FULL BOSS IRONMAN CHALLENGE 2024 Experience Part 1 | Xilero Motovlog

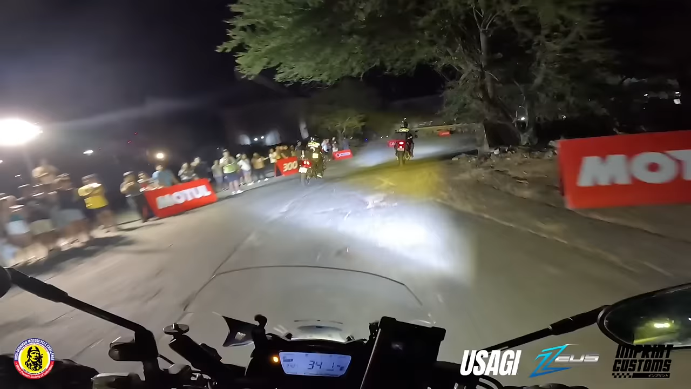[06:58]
mabuhangin yung ano, yung daan dito sa bandang airport. Nararamdaman ko yung dulas ng gulong natin eh.
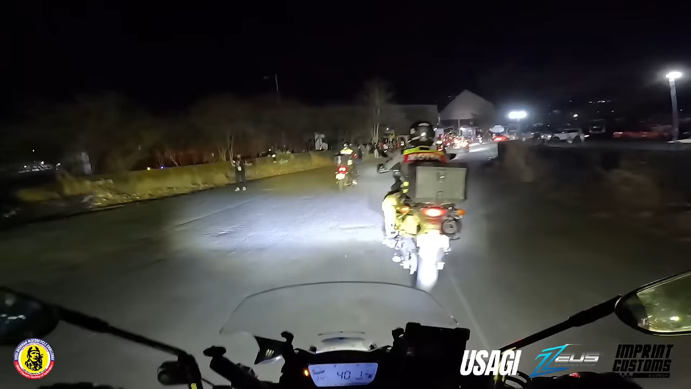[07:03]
Kaya pala, medyo marami yung sirang daan, no?
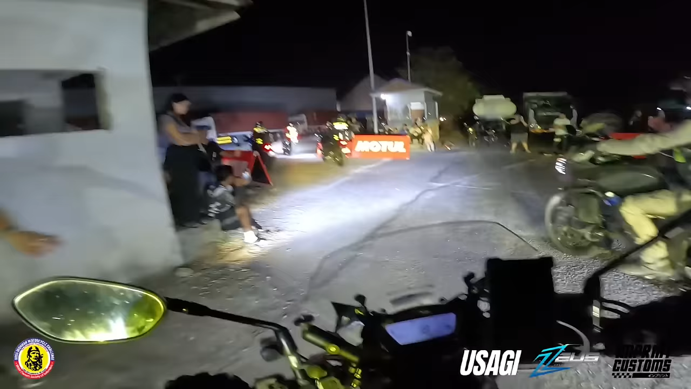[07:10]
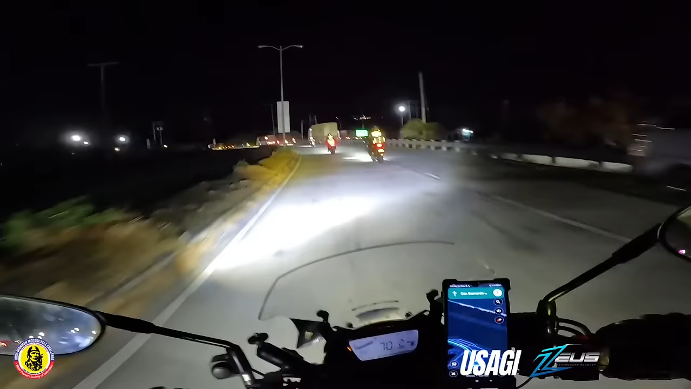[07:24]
Magre-regroup na kami nila dada sa gas station bago checkpoint 1.
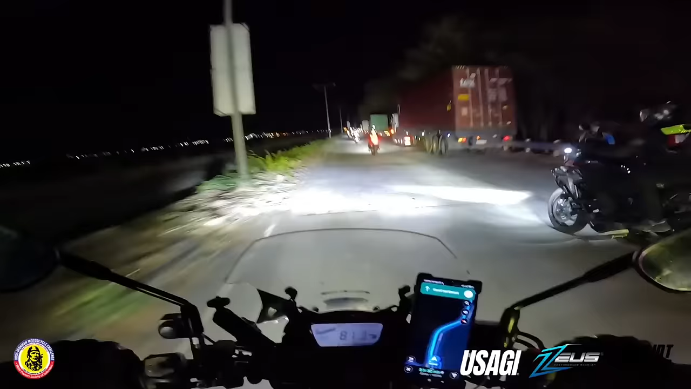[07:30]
At overtake tayo as much as possible para mahabol natin yung iba, no? So yung iba kasi dito eh, group sila. Kaya maiipit tayo sa record pagka hindi tayo mo-overtake. The journey of 1,400 kilometers starts now! Alright!
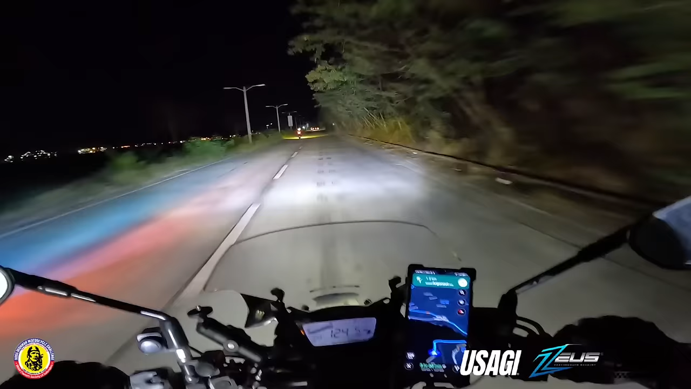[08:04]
Slow down, slow down.
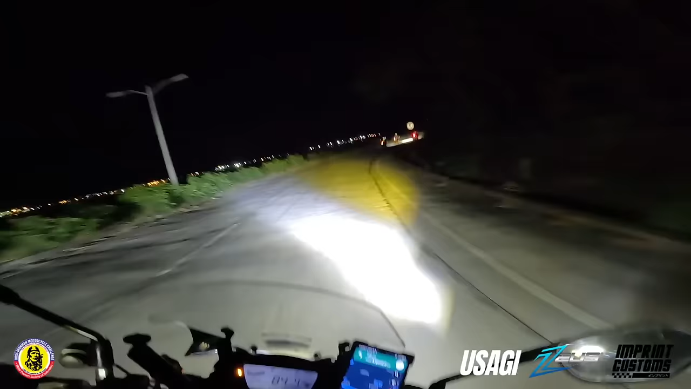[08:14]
Marami tayong kasabayan ng mga GS na mga adventure bike. Malakas sumovertake tong mga to eh. Ayun o, meron na sa isang gilid ko. Yung may back ride. Takas oh. Sumisip ako. Slow down.
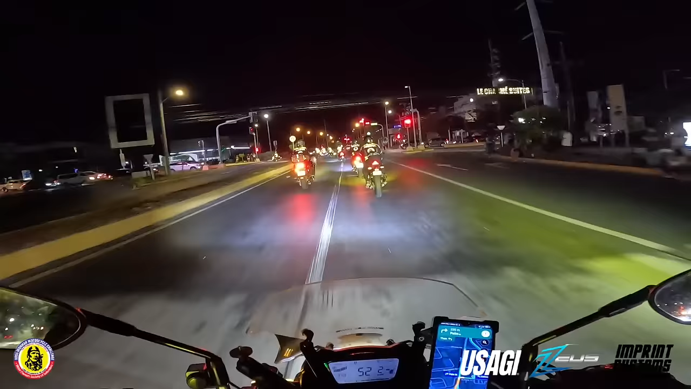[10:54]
Subic proper town. Ayan. So sinasara yung daan pagka may dumaanan. As much as possible, bakbak tayo, guys.
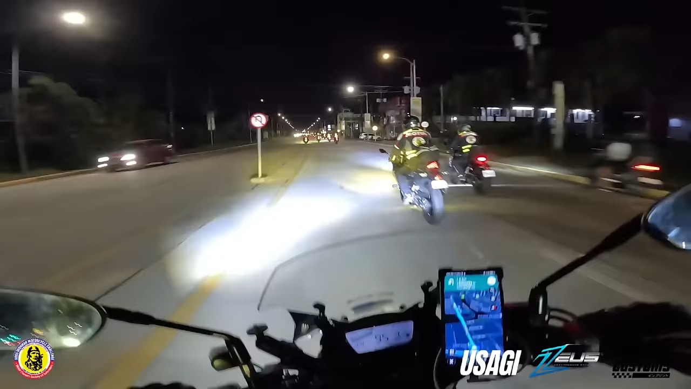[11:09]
So habulin natin sila, Dada, at magre-regroup tayo, no? Ito, AK.
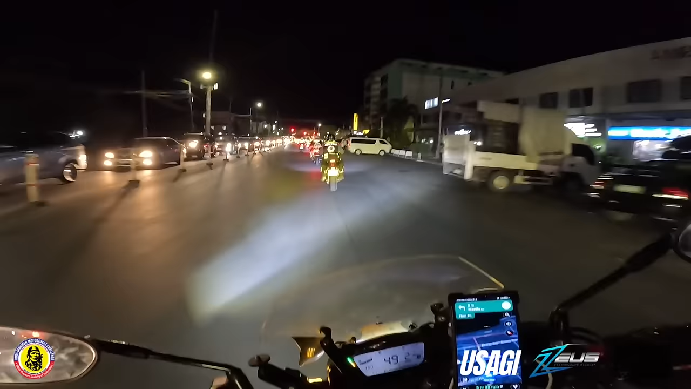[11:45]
So marami pa tayong inabutan dito, no? Ayun, no? Tamang singit lang.
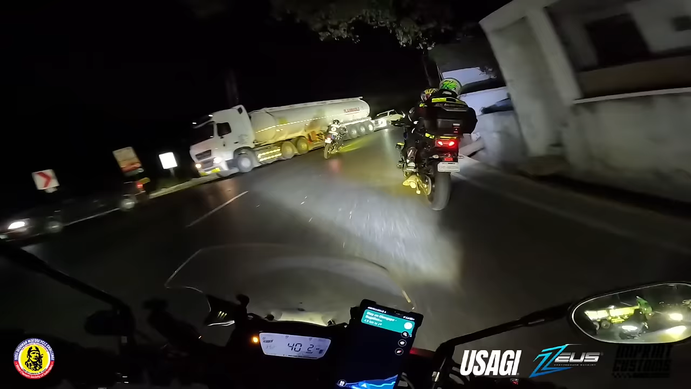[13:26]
So pupunta na kami ng Alaminos. Yan, guys, nandito tayo sa bankingan dito sa Zambales. Ayan, mamaya update ko kayo pag nasa stretcha tayo, no? Alright. Oops, may slowdown dito. Ito na yung bayan ng iba sa...
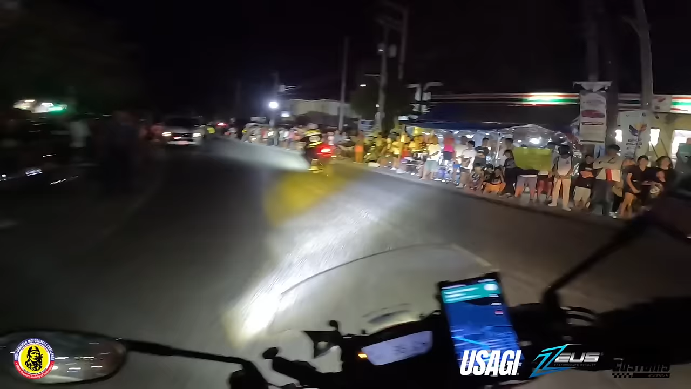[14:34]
Ang dami tao. Ito yung masarap sa Ironman, guys. Talagang maraming nag-aabang sa inyo. Saan na kaya kami banda? Hindi ko na alam kung nasaan to eh.
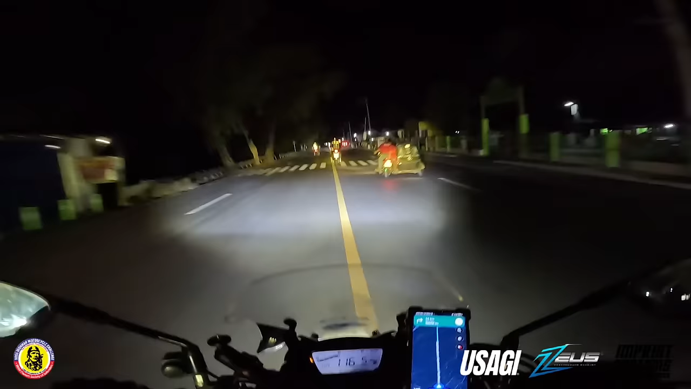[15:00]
Parang nadaan kami sa long cut, ah. Overtake. isa na akong bayan dito sa Zambales. Ito yung checkpoint dati.
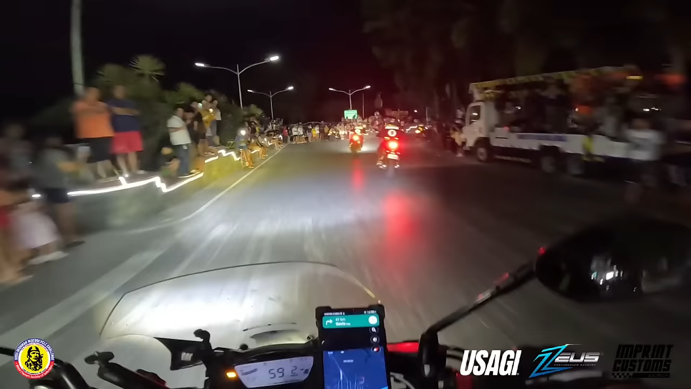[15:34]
Ito yung checkpoint number 1 dati ng ano, ng Q-Tech, no? San Marcelino yata yun.
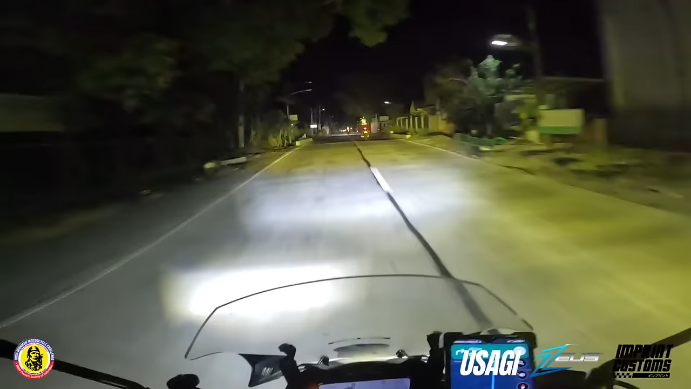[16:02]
Alone! Marami tayong nahabol dito. Ito kasi yung bayan eh. Medyo matao dito kaya kailangan magbagal. Sarap no? Ito talaga yung mga unforgettable experience pag nag-Ironman ka.
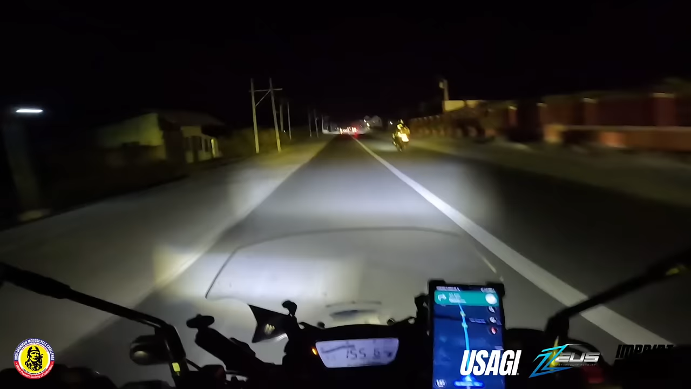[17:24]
So itong route na to medyo puro diretso lang siya. Kaya doon tayo sa next spot magbibidyo. Right. Oops, may slowdown dito. Anong meron? Ah, may ginagawang daan pala din. May ginagawang daan pala dito. Okay, okay.
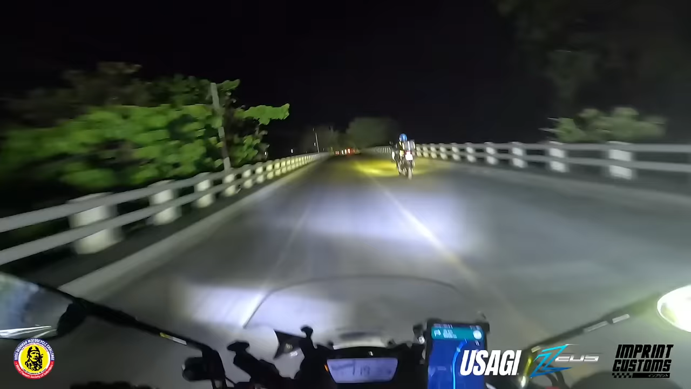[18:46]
Marami na namang ginagawang daan dito. So medyo mabuhangin. Pero at least marami tayong na-overtaken ulit. Alam nyo naman guys, ang GSX natin
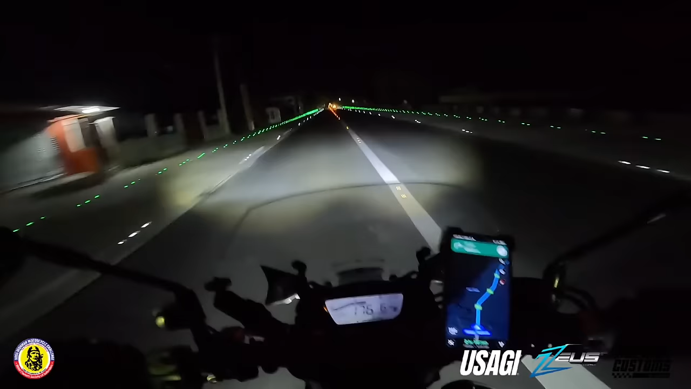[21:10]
Kitang-kita yung daan, oh. Marami pa tayong inaabutan dito sa bandang Sabales. Di mo pa nakita sila dada. So kanina nga eh, pinuna nga natin sila eh, no? Dito ba guys, oh?
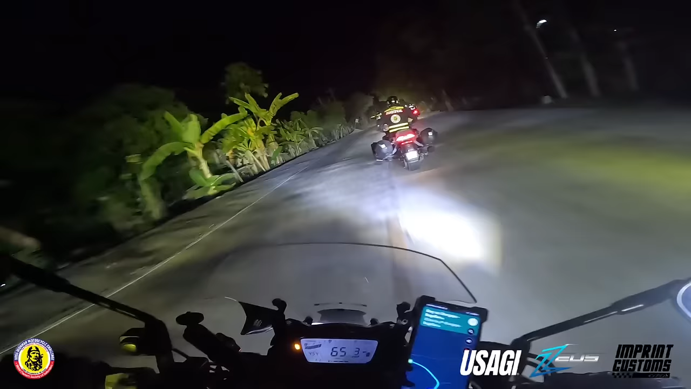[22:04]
Ito na yung Can-Am Spider na nakita natin sa Great Garden na. Ayun oh. Inabutan na natin sila banda dito sa pagkatapos ng bankingan dito sa Zambales. So hindi ko na alam kung saan banda to. Inohobol. Inhobol o Inohobol. Hindi ko na patset pero ayan. Lalaki. Hindi ko maunahan.